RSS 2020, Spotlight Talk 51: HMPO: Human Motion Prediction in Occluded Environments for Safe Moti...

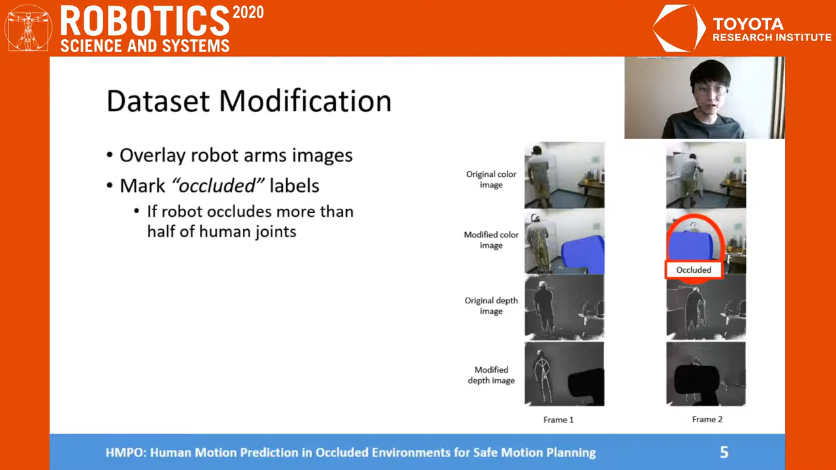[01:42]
and we mark the action labels as occluded if the robot arm occludes more than half of human joints. For feature extraction from the modified dataset,